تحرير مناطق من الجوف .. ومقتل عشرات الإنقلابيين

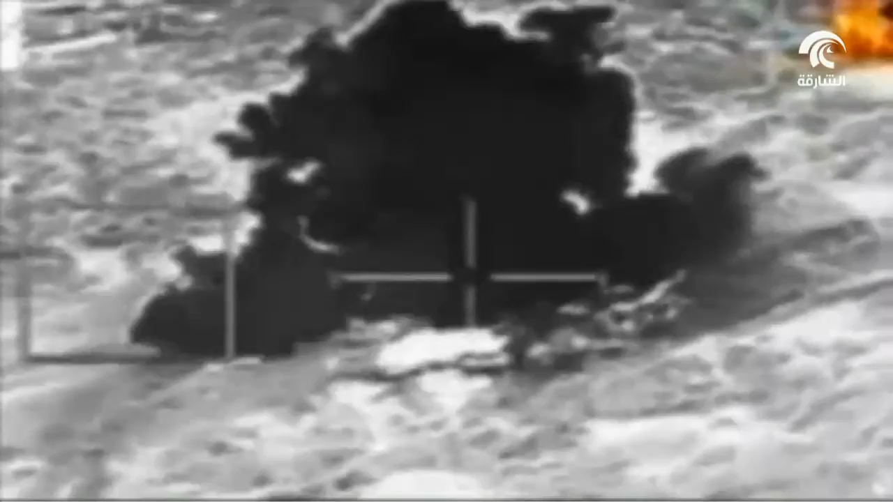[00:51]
تابعة للمخلوع صالح في مسقط رأسه بمديرية سنحان جنوب العاصمة وبأكثر من عشرين غارة قصفت طائرات التحالف